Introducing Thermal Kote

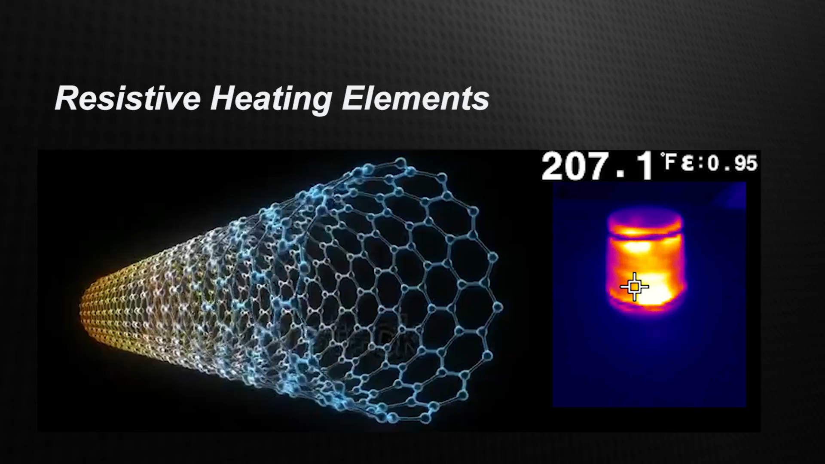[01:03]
On screen: spot 207.1°F
Thermal Coat works with either AC or DC sources, and temperature control is achieved by using off-the-shelf technology.
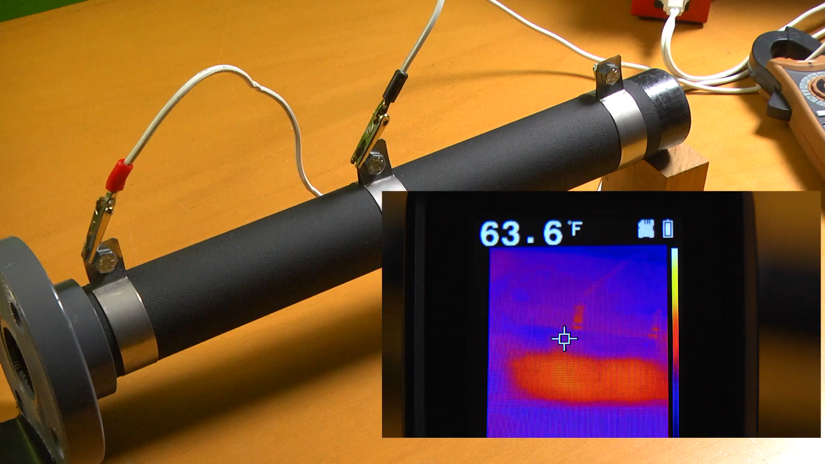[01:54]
On screen: spot 63.6°F
This PVC pipe has been painted with Thermal Coat. Notice the temperature of the pipe barely registers on the thermal camera. Now, watch what happens when electricity is applied.
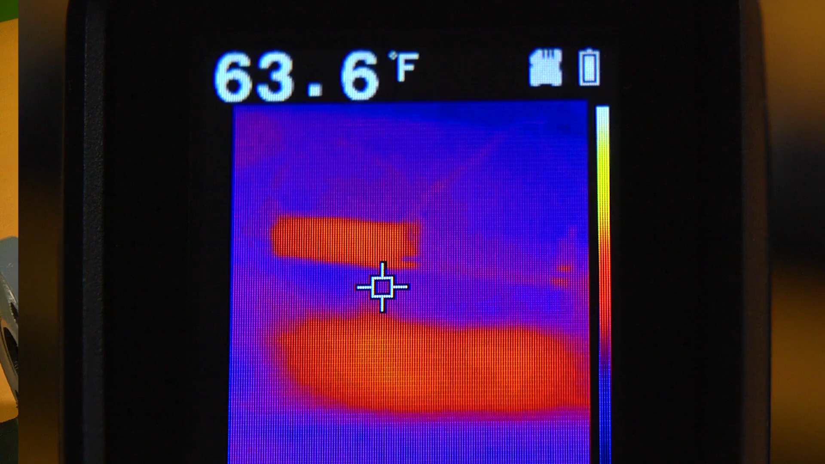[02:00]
On screen: spot 63.6°F
Only the left side of the pipe is energized, as can be seen by the red glowing part of the thermal image. This time-lapse shows it took about two minutes for the temperature to reach over 200 degrees.
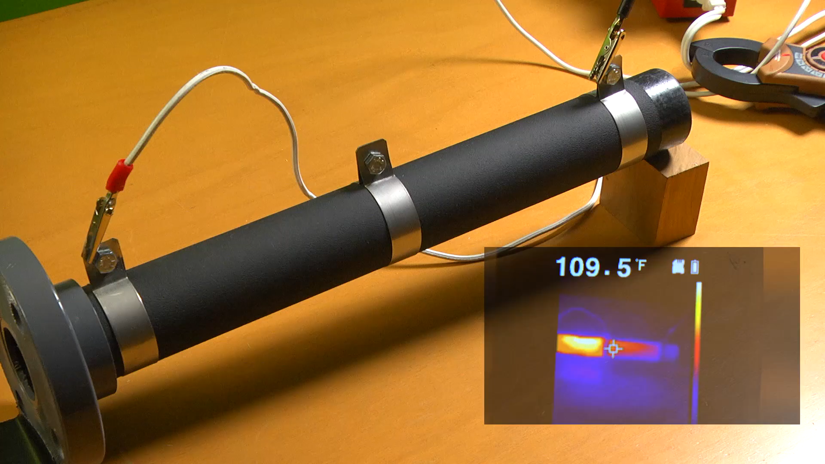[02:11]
On screen: spot 109.5°F
Now, watch what happens when the electrical leads are moved to energize the right side of the pipe. This is a simple example of how easy it is to manage the temperature of a Thermal Coat surface, using circuit design, along with controlling the amount of electrical energy applied.
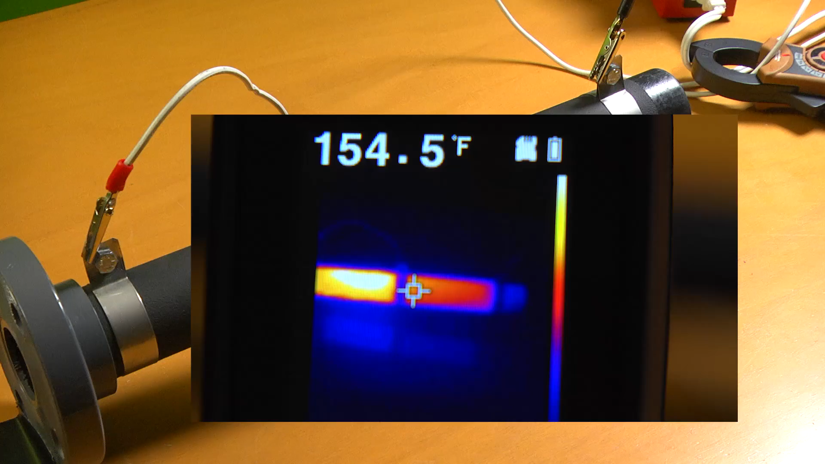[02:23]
On screen: spot 154.5°F
This piece of concrete board has been sprayed to demonstrate a low-temperature exterior application of Thermal Coat.
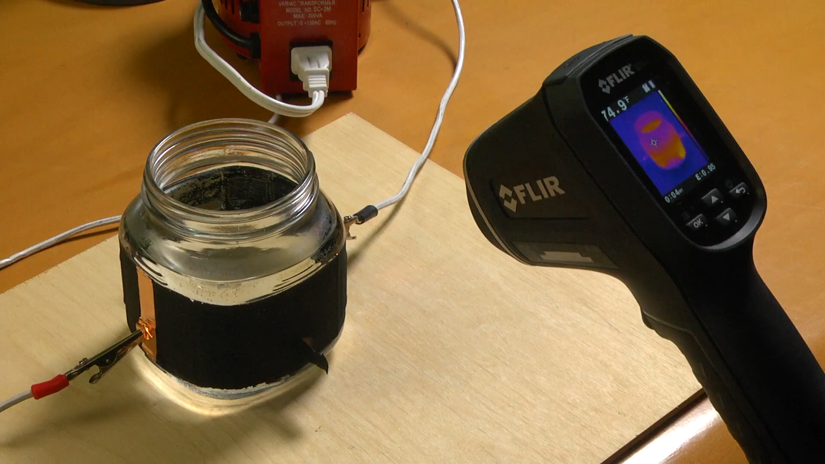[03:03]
On screen: spot 74.9°F
Water has been added to illustrate how effective Thermal Coat is at generating heat.